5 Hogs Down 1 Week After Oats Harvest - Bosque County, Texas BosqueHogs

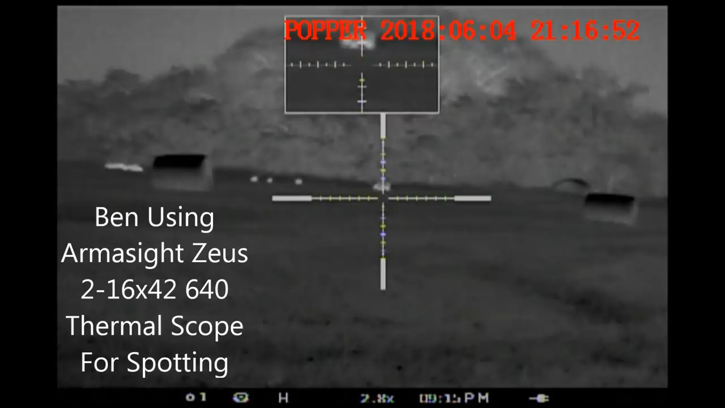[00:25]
So Ben and I started off on our stalk across the field and as we made our way more hogs came in over the ridge. You notice the ones over to the left?
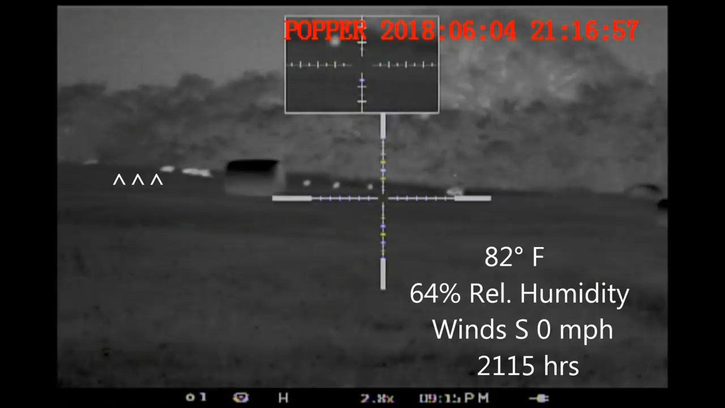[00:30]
There are more coming in at this time.
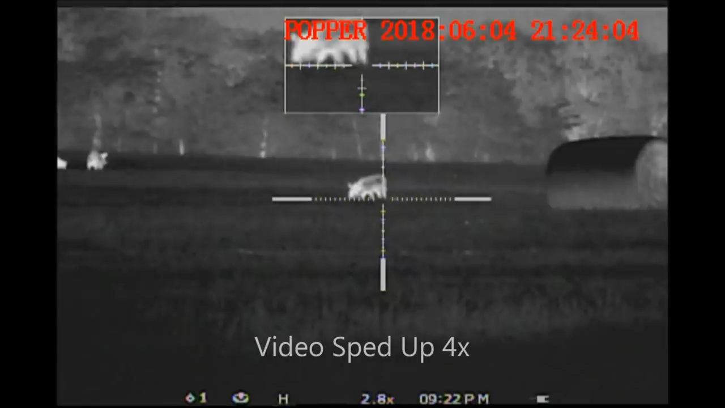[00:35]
Here we've advanced as far as we're going to go. I've sped up the video to pass the time more quickly.
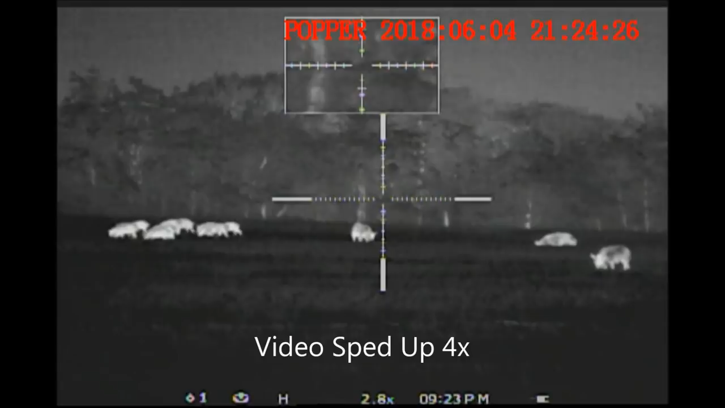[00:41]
The hogs are going through eating some of the spilled oats and Ben and I are discussing which hogs we're going to take first.
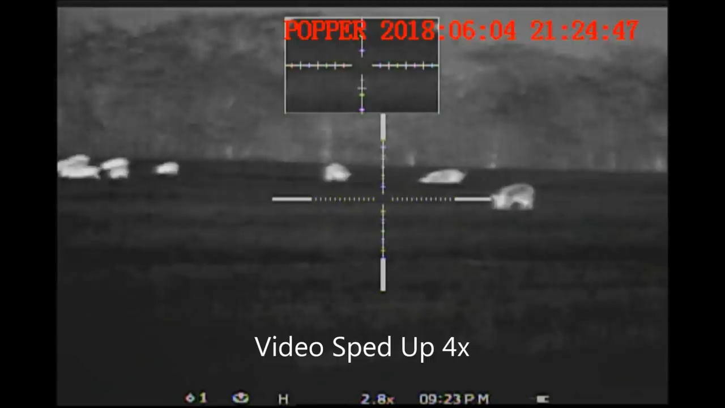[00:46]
The reason why we're not moving any further forward is because the oats that are left are dry and crunchy
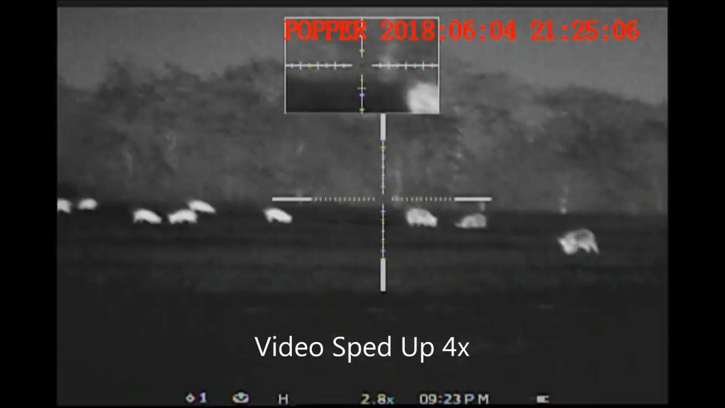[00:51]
and it makes a lot of noise when we walk and we don't think we can stalk up any closer.
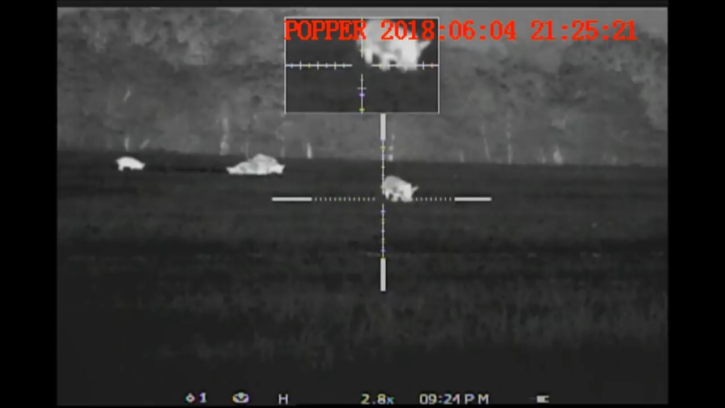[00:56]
Now what's important to notice right here is the ridge in the background. Any of the hogs that are under that yellow line are viable to shoot.
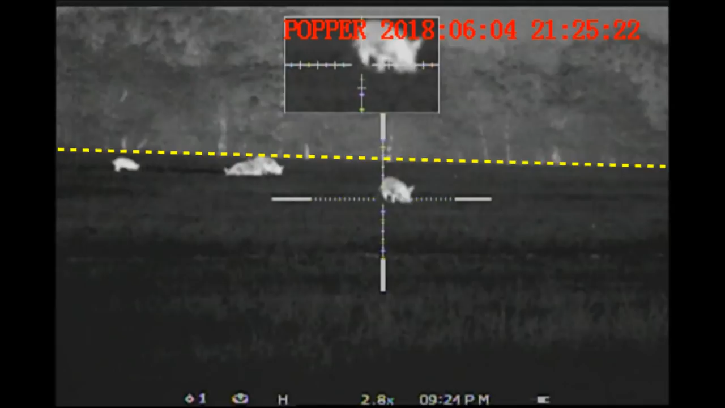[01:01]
Any hogs that are above that line are not. So if when we start shooting the hogs come toward us, we're good to go. If the hogs run away, we can't shoot them.
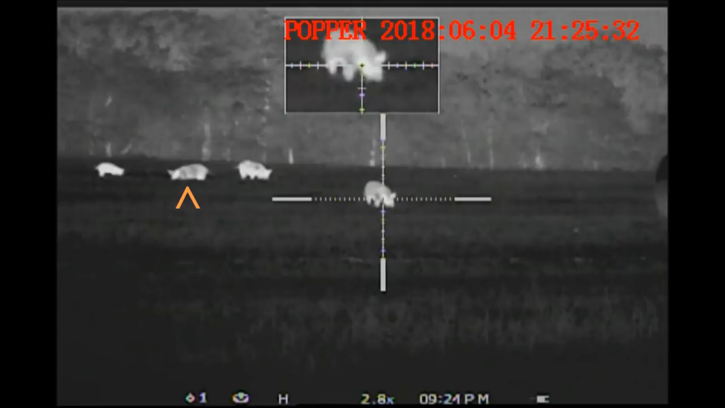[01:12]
Alright, mine is on the left. Ben's is in the center. Here we go.
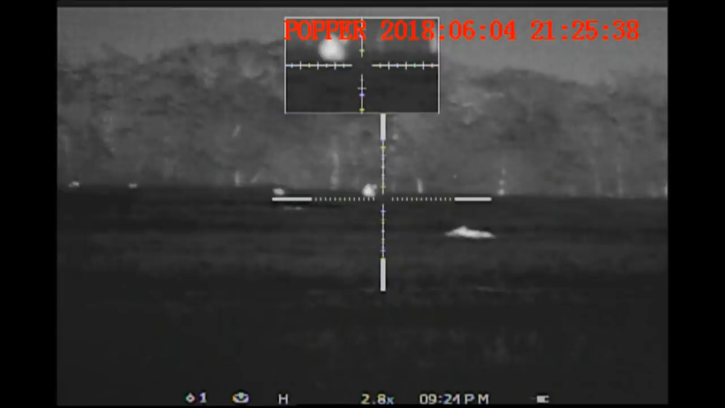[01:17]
Both of our hogs go down and all of the rest run in the wrong direction.
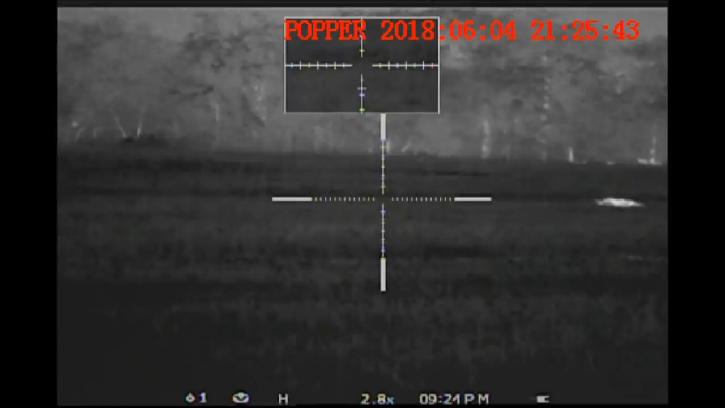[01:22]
This is the view from my rifle.
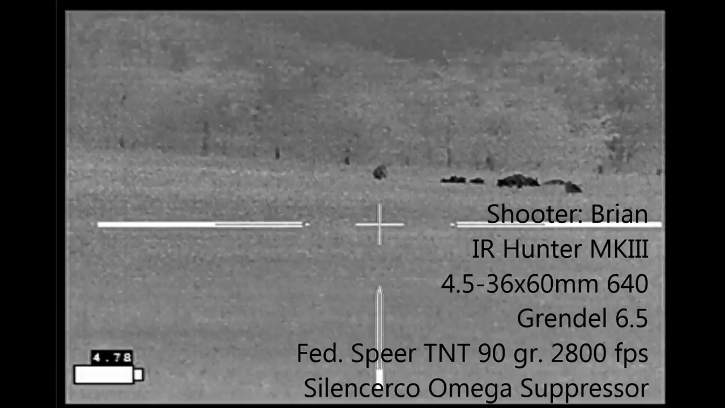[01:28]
Just a slightly different view.
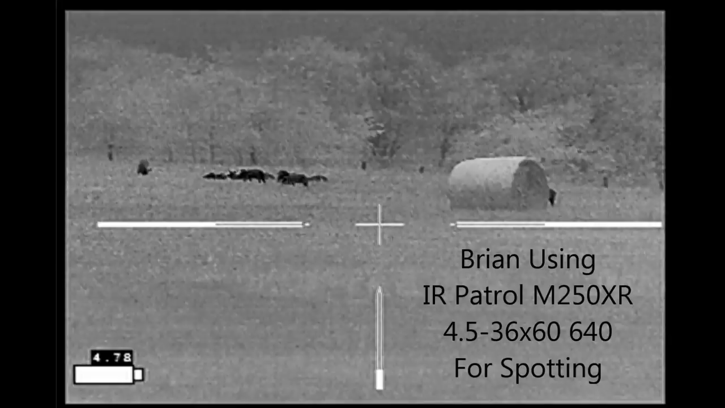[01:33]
At this point we're waiting for the hog behind the hay bale to move from behind it so that Ben will have a shot at it.
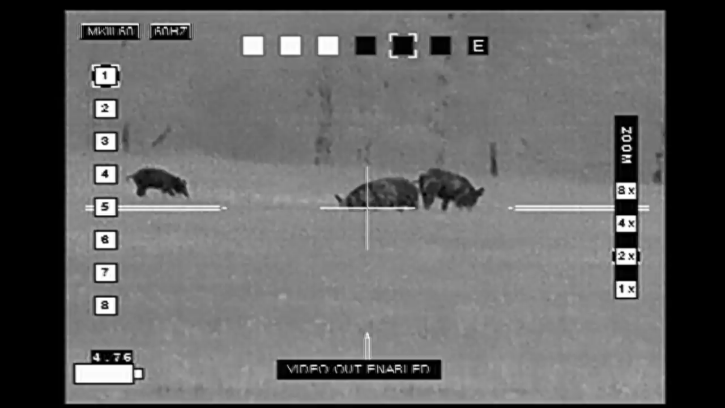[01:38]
Alright, it's now moved out from behind the hay bale and we are ready to go.
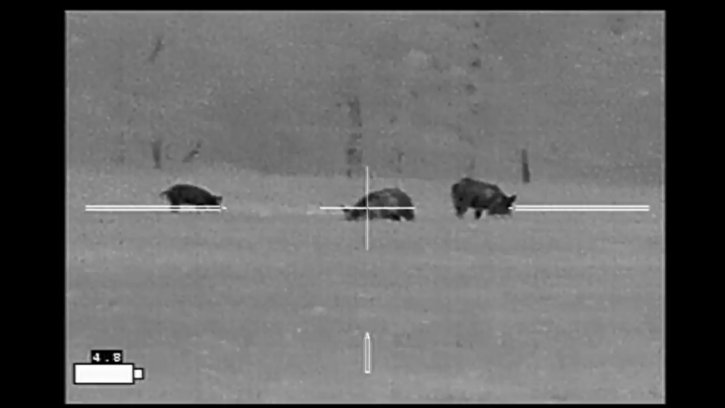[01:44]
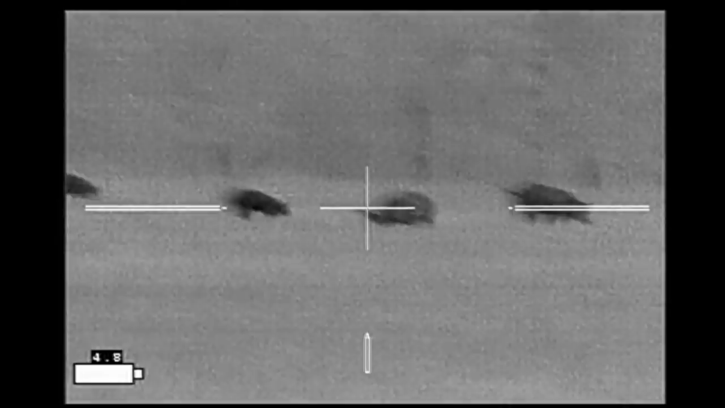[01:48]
And again the hogs take off over the horizon.
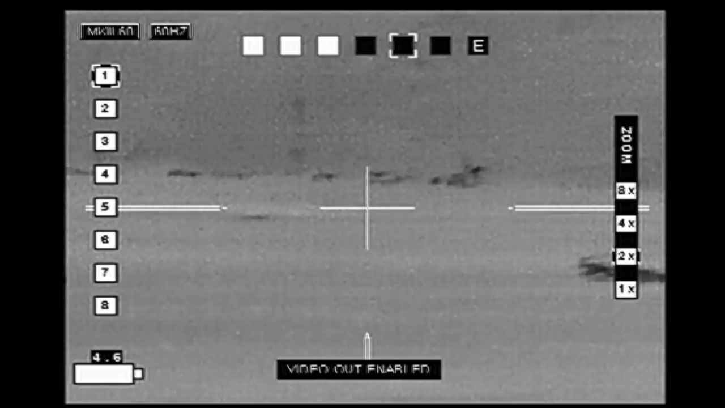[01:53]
We ended up with a 120 pound sow and a 125 pound boar.
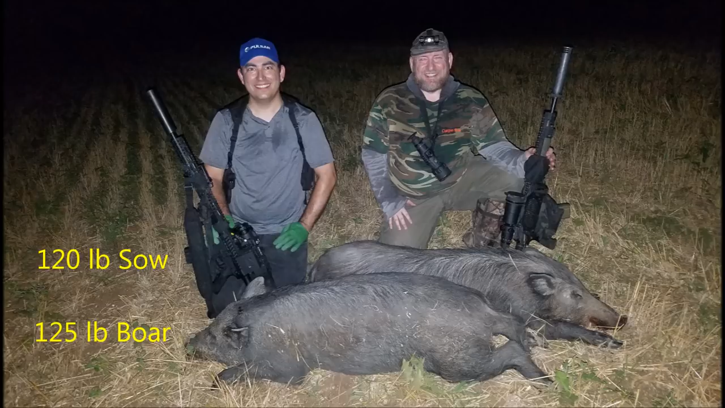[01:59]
After our shoot,
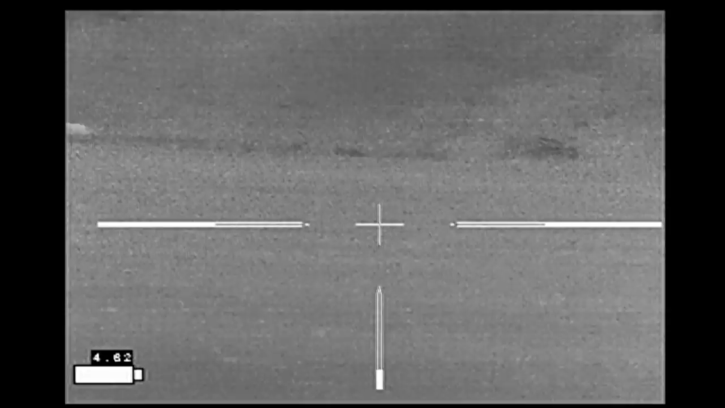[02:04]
Ben immediately spotted these hogs behind us on the opposite end of the field and I spotted this small sounder that was on the corn that was left behind.
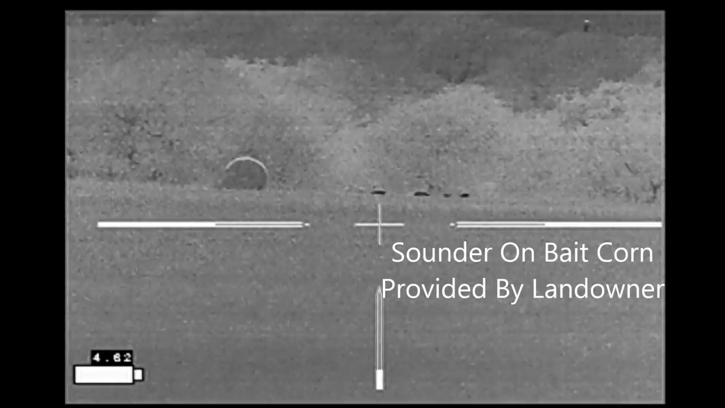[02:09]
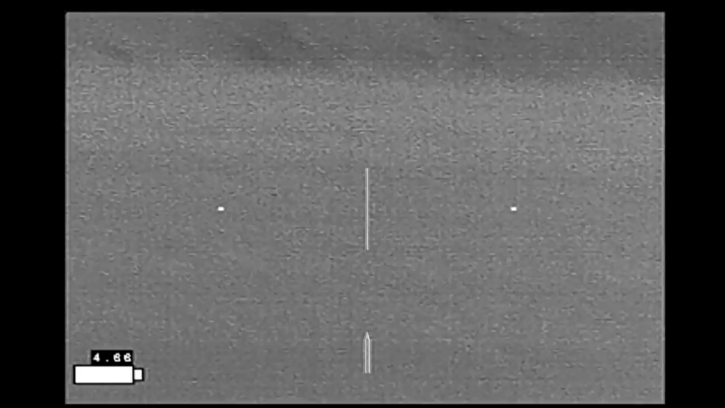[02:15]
We made our approach out into the field and here we're working on deciding whether we want to go, not for the raccoon,
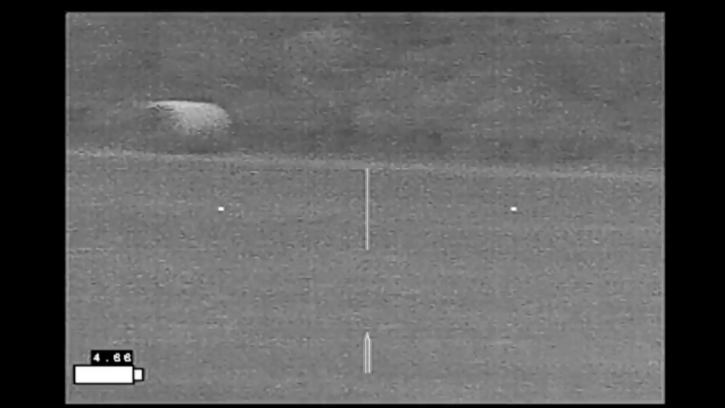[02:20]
but for this pair of hogs, way off to the left or if we want to go back to that sounder.
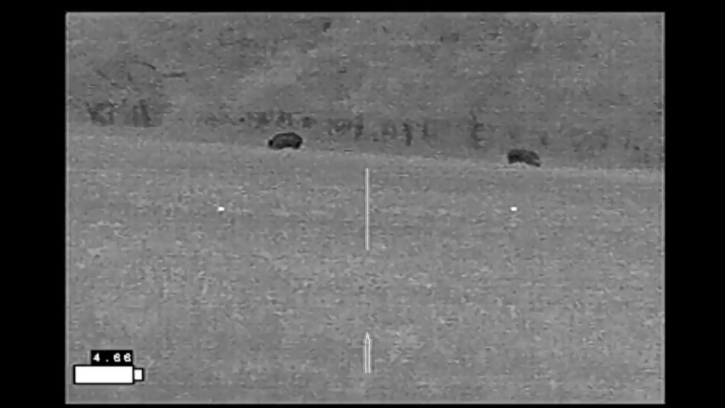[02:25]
We opted for the pair of hogs that immediately turned into three and we're going to approach and
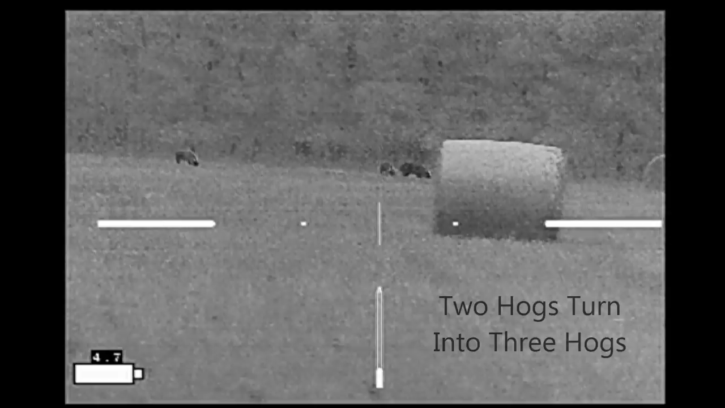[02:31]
shoot them from the hay bale that's in front of us that's going to be 80 yards from them.
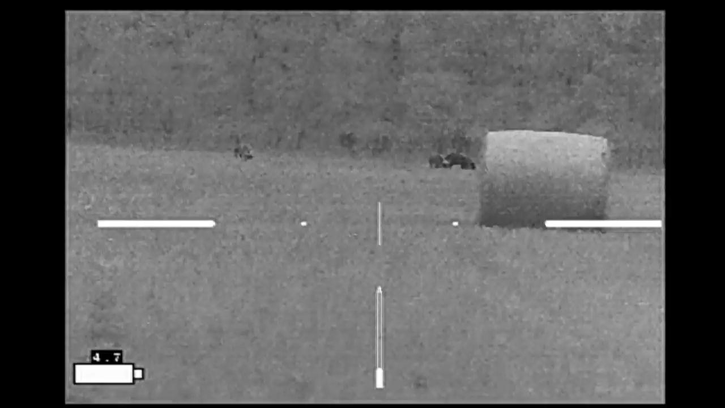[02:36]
The reason why we chose these hogs is that we thought we had a better chance of shooting what we thought were two
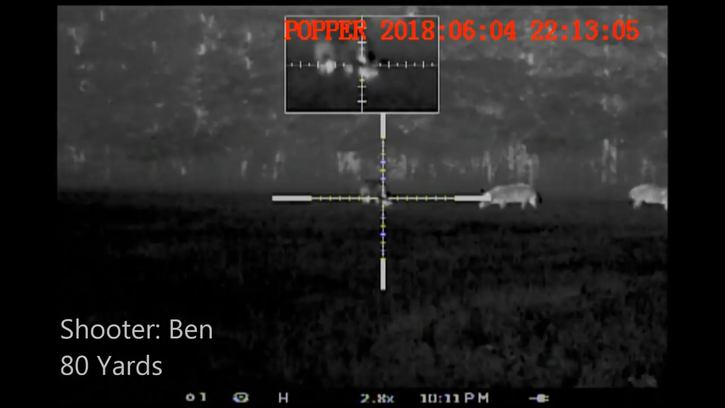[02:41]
hogs initially and having them drop and then making an approach on the hogs that are on the corn. As it turns out that didn't work out because the hogs on the corn ran off after we started shooting.
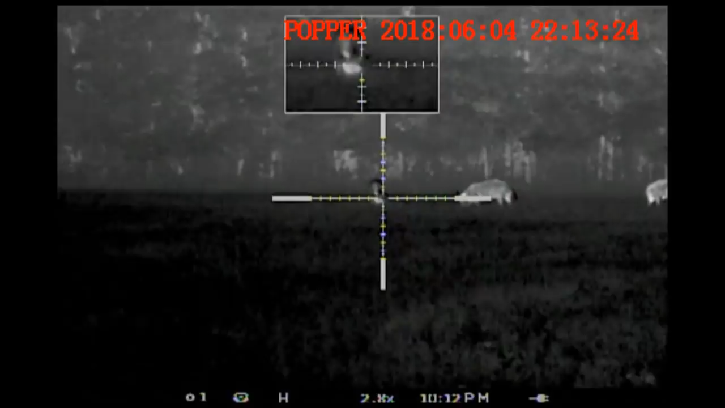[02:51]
Ben was going to take the hog on the left.
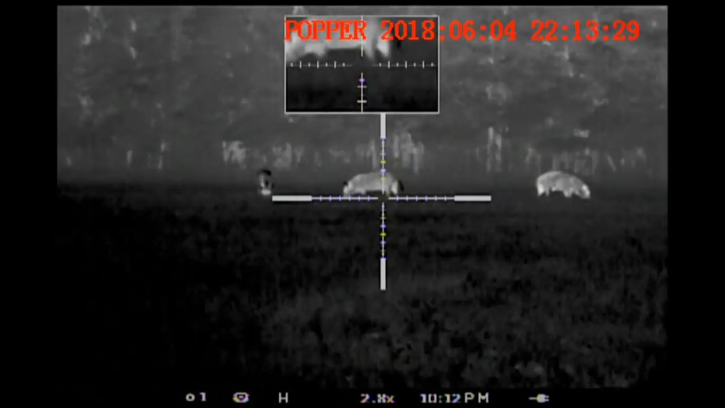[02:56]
That didn't work out because it's not turning broadside so we're going to take the two broadside bores here.
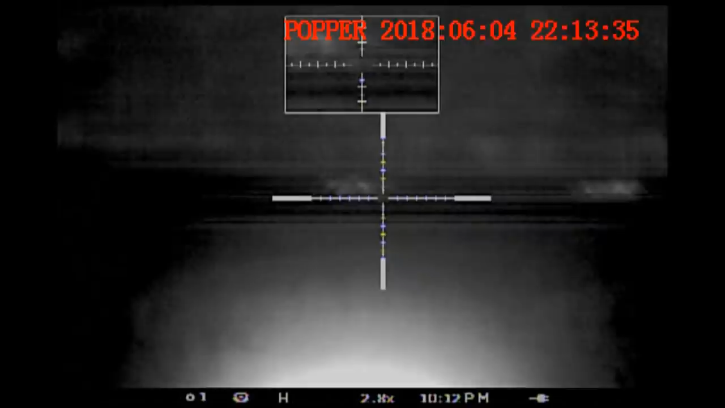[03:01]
Ben takes another shot at the one on the left and it runs and it's out of view.
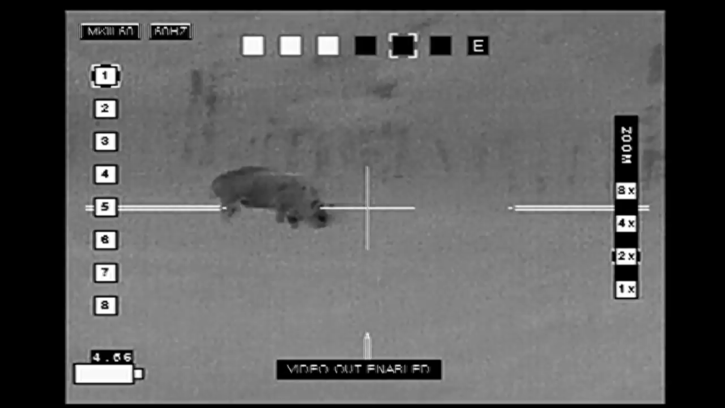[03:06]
Now this is the view from my rifle.
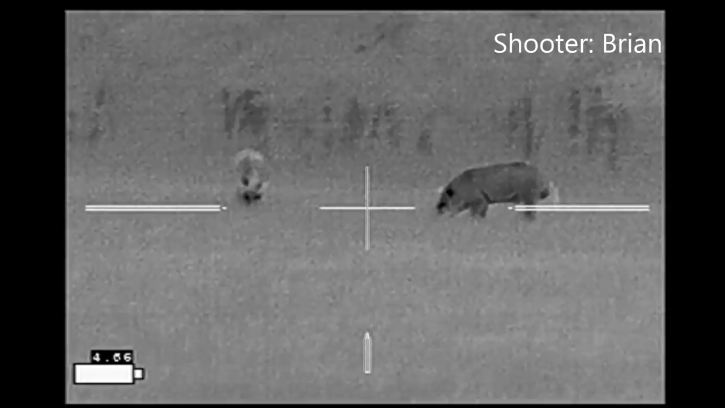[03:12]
When we discovered that we had three hogs instead of two, the plan was that we would each shoot an outside hog and then converge on the hog in the middle.